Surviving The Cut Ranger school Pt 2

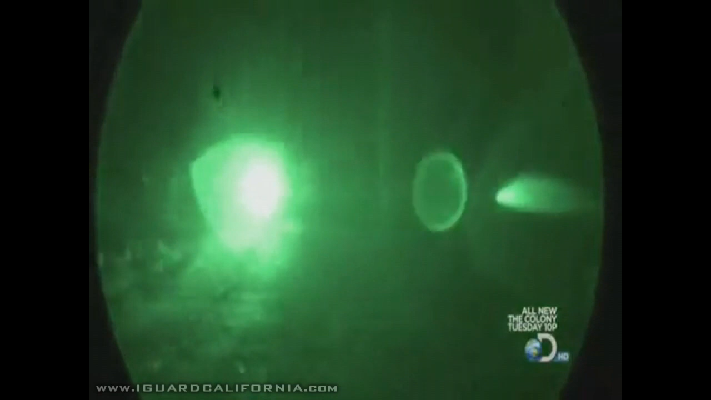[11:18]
The vehicle approaches the kill zone.
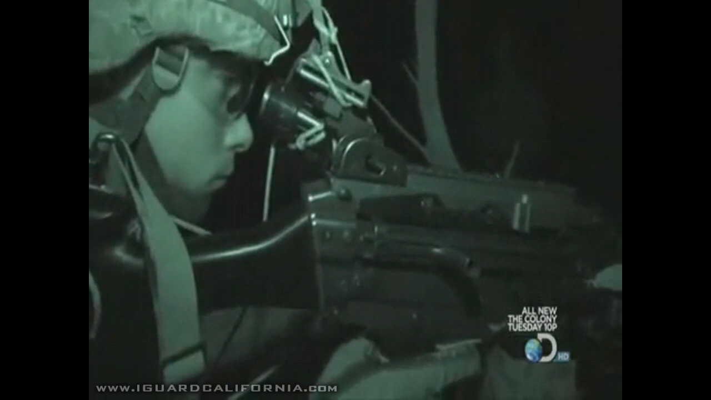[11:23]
On Josephson's signal, they attack.
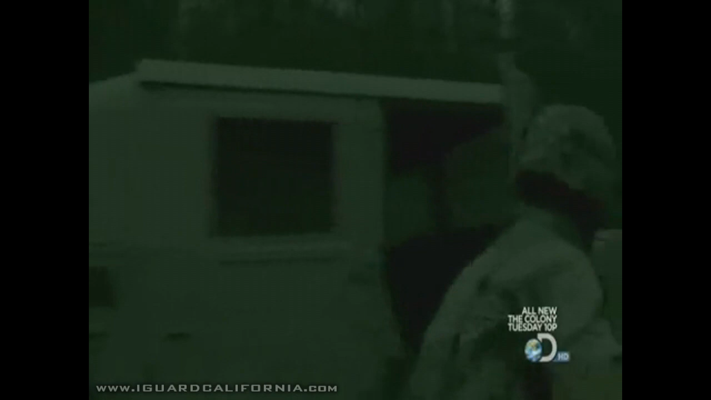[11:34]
The Ranger instructor watches every detail through his night vision device.
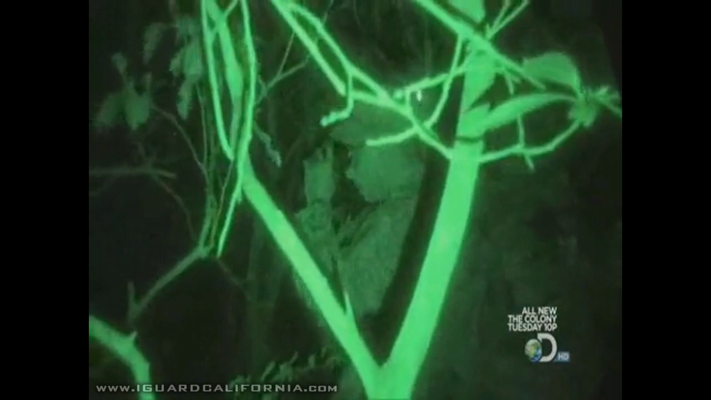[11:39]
When he doesn't like what he sees, he gives Josephson an earful.